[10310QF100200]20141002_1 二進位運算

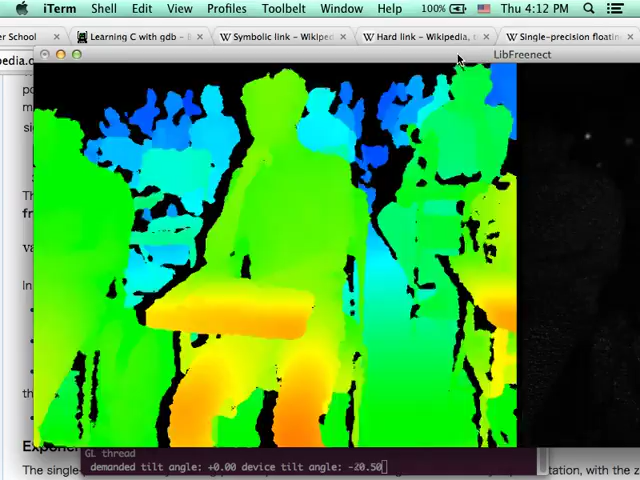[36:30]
很近的话就会是很红的，这是它的脚，然后如果是很远的话就会是那个比较冷的颜色，那你可以把手举起来，你举高一点应该就会看到你的那个动作，那电脑它可以利用你的这个动作来判断你现在，它不会用那个 RGB 影像，
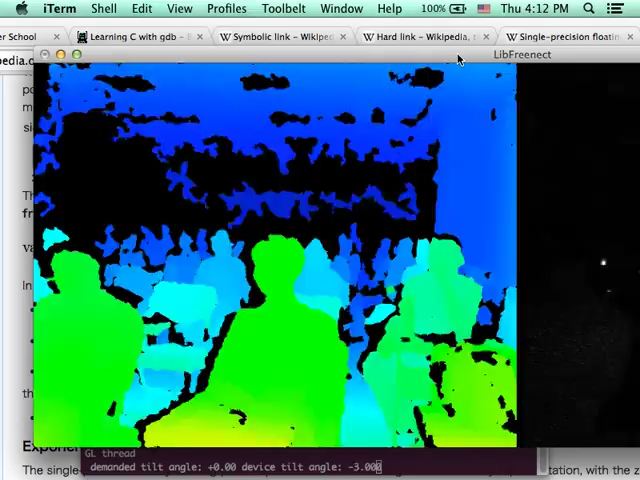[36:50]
它就单纯靠这些资讯，它可以判断你现在在做什么动作。
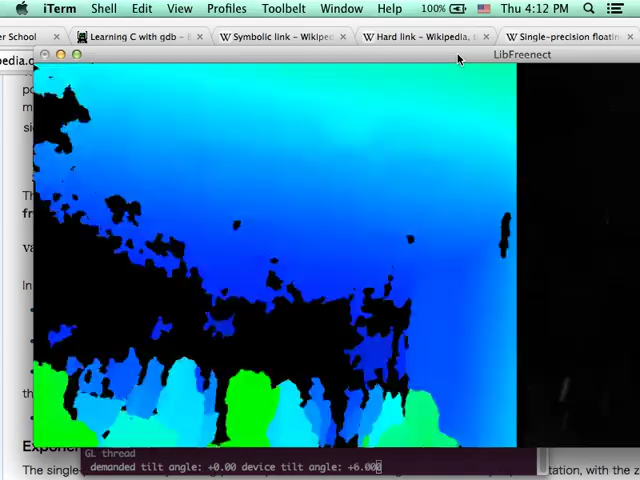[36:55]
然后其实它现在都有发射那个红外线，只是我们眼睛看不到。